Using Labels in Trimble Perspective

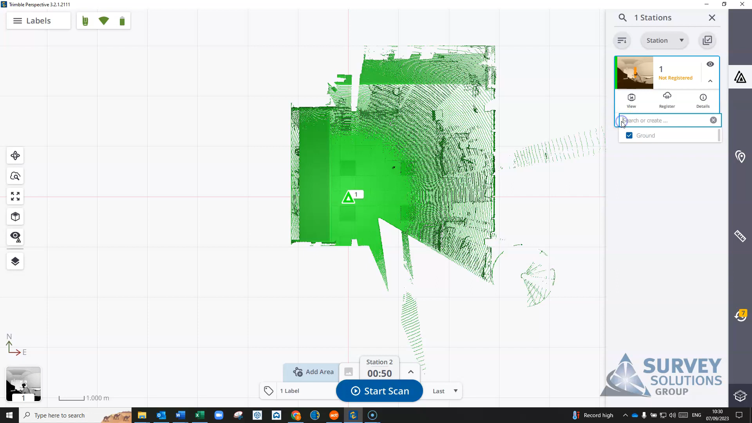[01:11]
you have it's a leveled scan and we also have that it's a ground so you can remove it in there from each of the different stations. You can also see it basically in here that it's a station and it has the ground label attached to it and again you can go in here and add them and remove them in there as well. So if we just go on now and start our second scan. So if we go back into our stations we've now got two scans now with the ground label. So now if we're going to start another scan on a separate floor or area we're going to define a different label. So for this one we'll just create a first floor
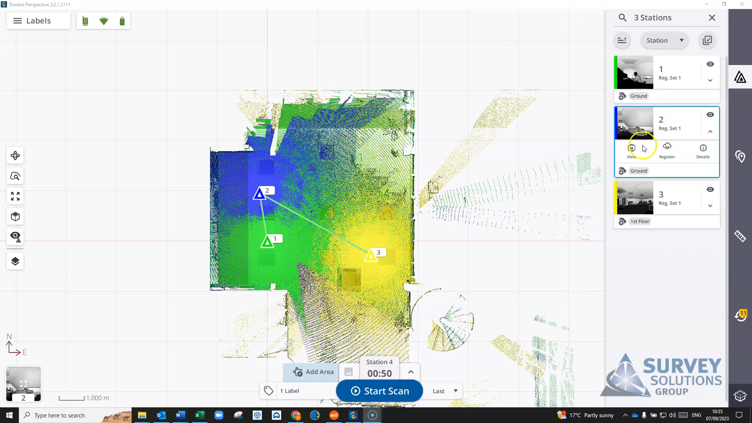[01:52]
and we'll add that label in there for the first floor for the next scan. So now once that scan's imported you'll see in the stations we have two scans with the label ground one with the first floor label. What we can do with these labels is if you're taking the data into DBC or RealWorks you can use that in your view filters or your search basically to separate out scans that have the label ground or scans that have label first floor. If we're working within perspective we can use this as part of our view filters
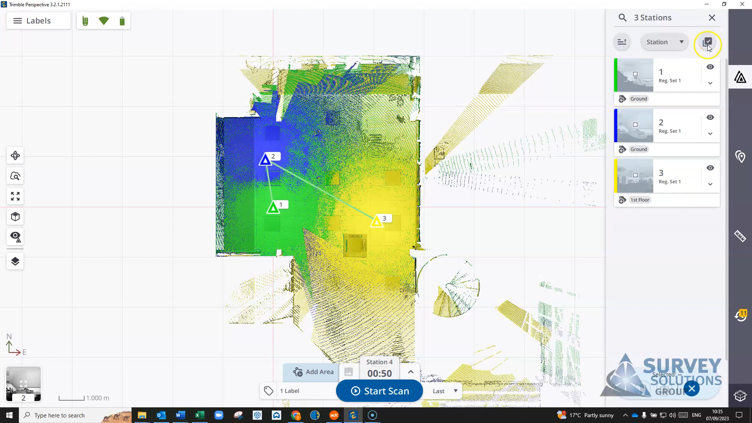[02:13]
basically by selecting this tick box up here you'll see it says number of scans selected and rather than actually selecting the scans what you can do is you can select on the on
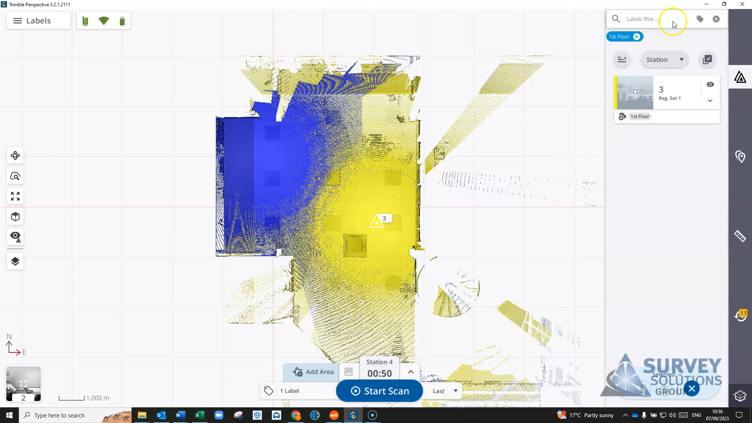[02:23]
the the label filter itself and basically we'll use that label filter as the selection tool. If you hit this it'll basically cancel it if
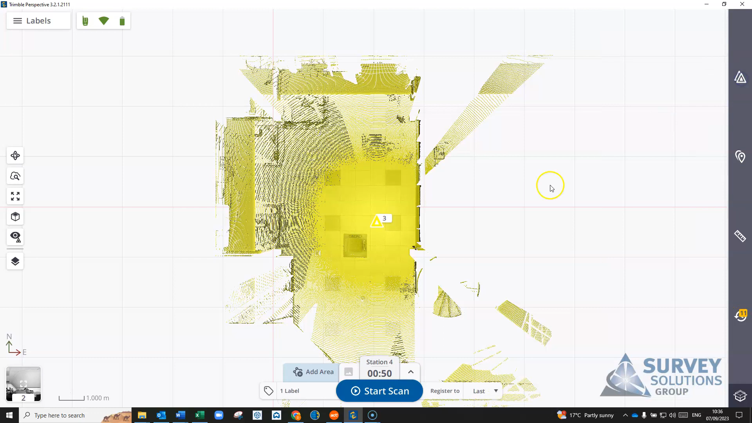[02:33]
you just remove it to the side then it'll keep those scans that only have that label for the first floor. So we've done a fourth scan here again with the label first floor and you'll see as we still have this label filter applied for the first floor it'll only show and it'll also show the new scans that come in basically that contain that label. If we remove that filter all our scans will come back in again we can get into our label filter and we can actually do it from here so anything we've got a label in we can search for the label or
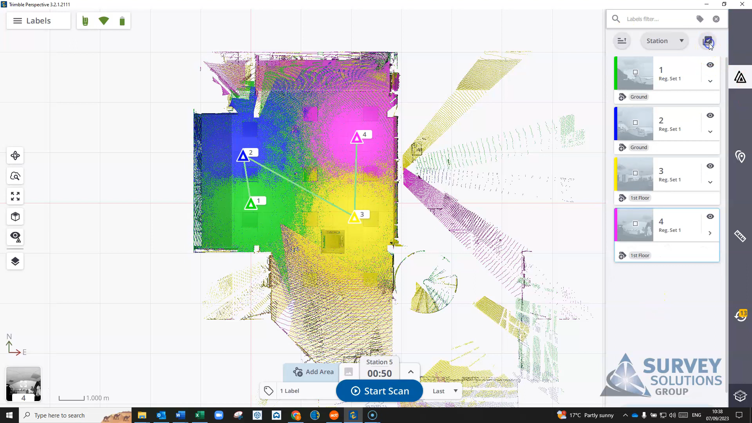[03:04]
as we say we can do the select tool and we can pick it here